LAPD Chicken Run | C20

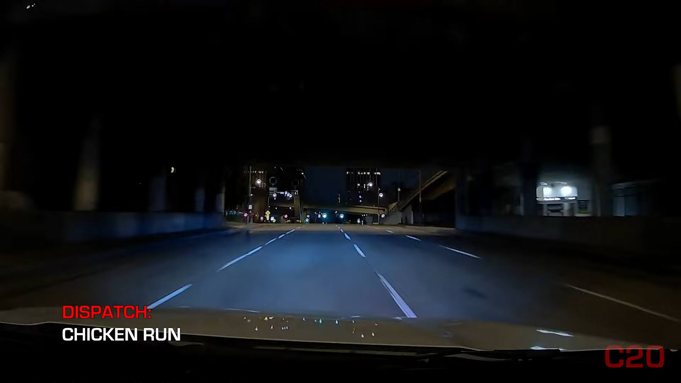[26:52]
There's a truck that is having... Roger, that's a PR stated. There's possibly a male at the location that... Okay, so they're saying that there's a big rig that has had, I guess, some type of issue, I'm assuming with a door,
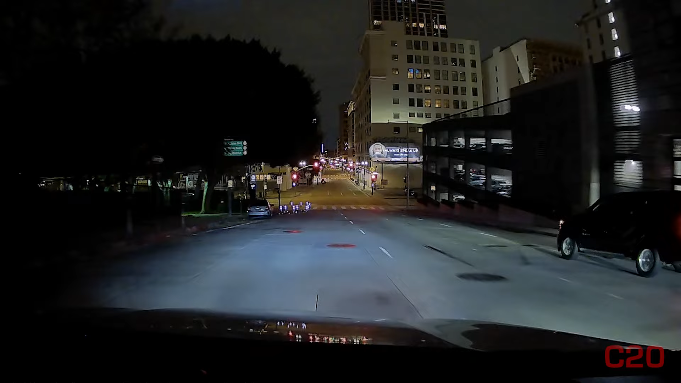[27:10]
but they're saying that there's 100 chickens that have gotten loose at 4th and Broadway. 100 chickens. We're at 4th and Broadway, and I don't see any chickens. You see chickens? No. I'm kind of bummed out now. Yeah, they said 4th and Broadway, 100 chickens in the roadway.
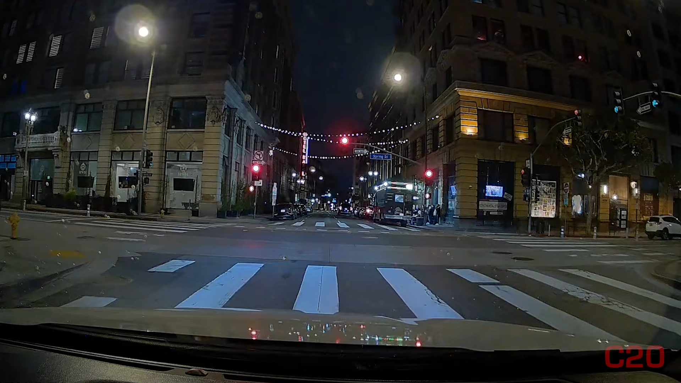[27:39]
We're at 4th and Broadway. We just went by there, and I didn't see any chickens, unless they're running in a certain direction.
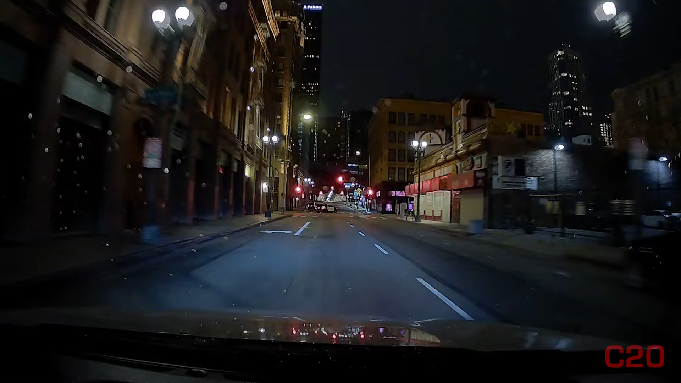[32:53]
There's the unit. Okay, jeez. How bad is the road right there? Like, it can't get any worse. I was gonna ask him if they're going to the chicken call, but I think they're going to the chicken call. I think that's our unit. We thought it was 4th and Broadway. I don't think it is, because we're looking everywhere and we're not seeing anything. I think it's 4th and Beaudry. I think it's on Beaudry.
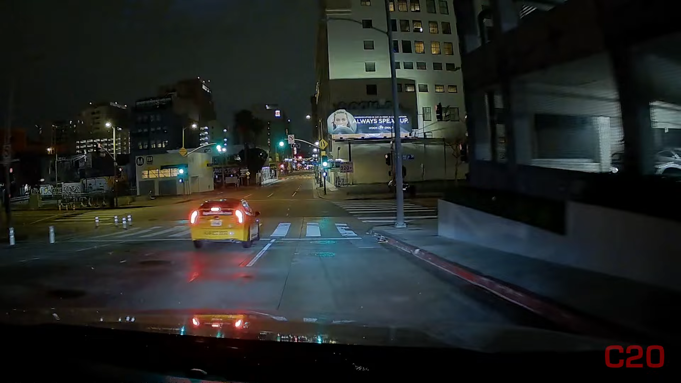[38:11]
It'll be, All right, next one is Broadway. No one's, everyone's looking pretty normal. Let's try Broadway. I don't know, Tay. I think it's BS. I think someone made it up. Got everybody all excited.
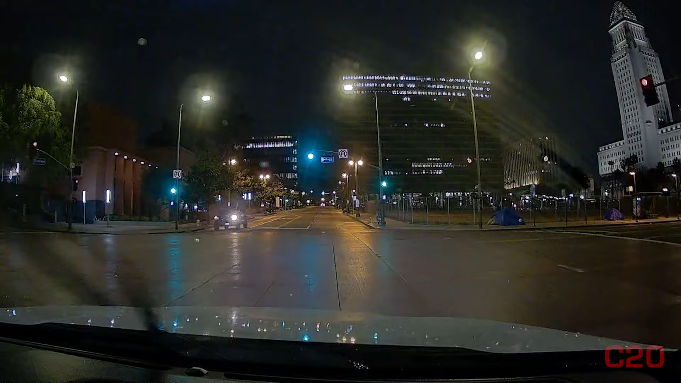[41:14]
One additional engine company. For what? Have them direct their resource to the top of Indiana to set up a water supply down on the freeway. How that meet me on 13. Indiana. Oh, okay. Yeah, for the big rig. They've got county and city. Yeah, this is our unit. He's taking reds to get up here. Oh, I'm excited. And again, it wasn't 4th and Broadway. It was 4th and Ord, which I don't know how I heard Broadway. But I swear it. Did you hear Broadway?